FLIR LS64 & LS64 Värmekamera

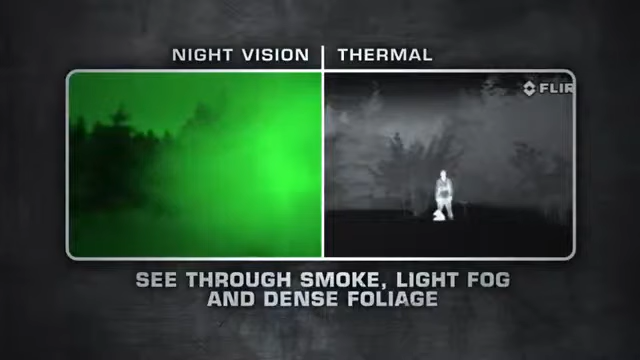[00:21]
The LS has a state-of-the-art extremely sensitive thermal sensor that delivers superior vision at night and in adverse conditions.
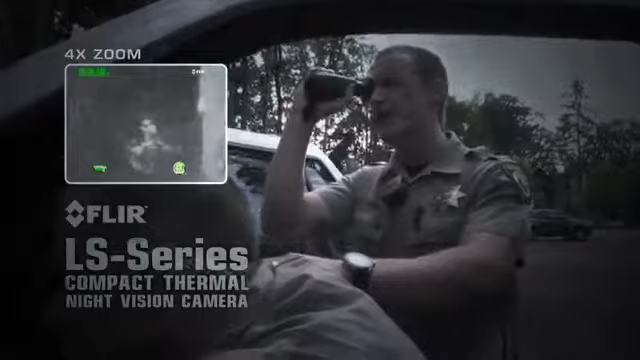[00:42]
Intuitive camera operation includes an integrated marking laser to safely pinpoint suspects,